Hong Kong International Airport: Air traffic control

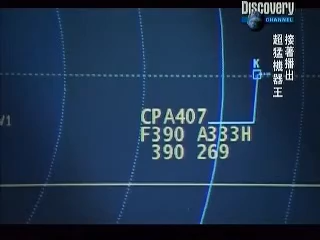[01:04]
High in the skies is Cathay Pacific Flight 407. It's en route to Hong Kong from Taiwan.
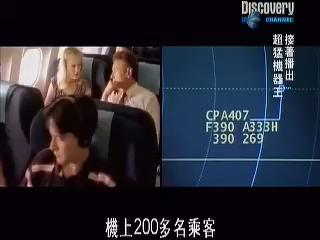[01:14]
On board are over 200 passengers, who will shortly join the 37 million other passengers who pass through Hong Kong Airport every year.
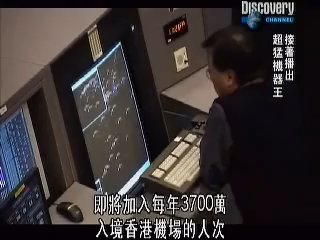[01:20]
Their lives are in the hands of the air traffic controllers, who must ensure the safe takeoff and landing of every plane at Hong Kong. Air Macau 661, roger.
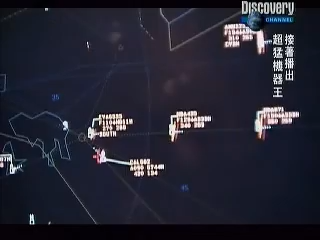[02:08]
The controllers have to think bigger than 2D. They have to juggle distance, space and time, as they translate the blips on their screen into a mental image. Back in the skies, Flight 407 is getting closer to its destination.
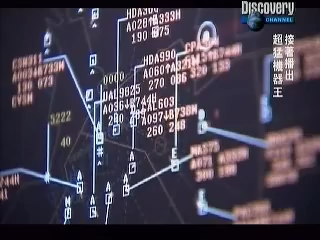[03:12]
My responsibility is to bring the aircraft from each entry point from adjacent
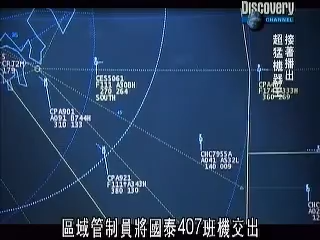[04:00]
As the area controller passes the aircraft, the Cathay 407, I take the Cathay 407 to a lower level.
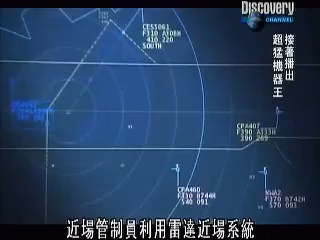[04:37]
The approach controller uses a radar approach system that displays the flight number, speed, altitude and carrier.